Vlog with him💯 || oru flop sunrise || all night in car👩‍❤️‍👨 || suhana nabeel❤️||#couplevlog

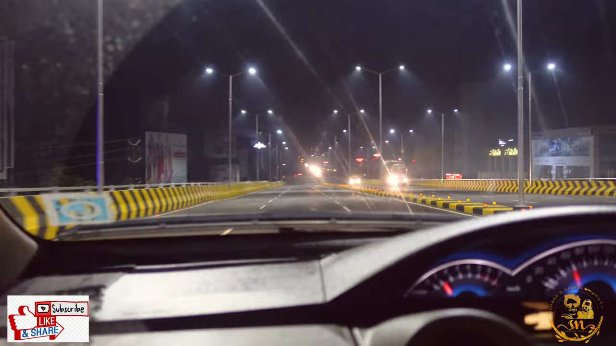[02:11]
എന്താവും അവിടെ ചെന്നിട്ട് അറിയാം. അബ്ബോ അത് വന്നായിരുന്നു.
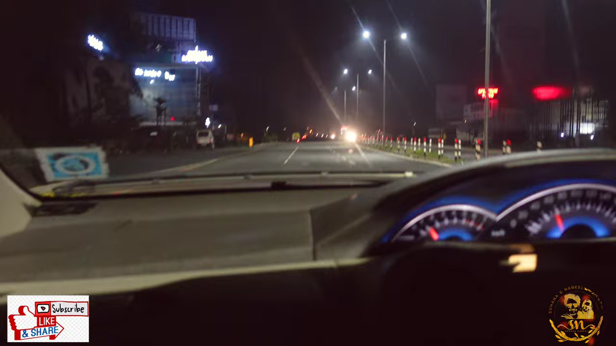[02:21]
അപ്പം നമ്മള് വന്ന് എയർപോർട്ടിന്റെ അവിടെ എത്തിയിട്ടുണ്ട്.